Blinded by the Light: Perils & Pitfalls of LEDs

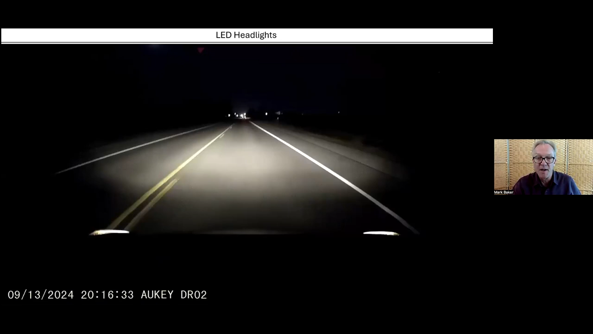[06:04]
This one was captured and posted. It gets a little bright. Okay. I'm going to play it a second time because I want people to kind of grasp what's occurring across the country, across the world with these LED headlights.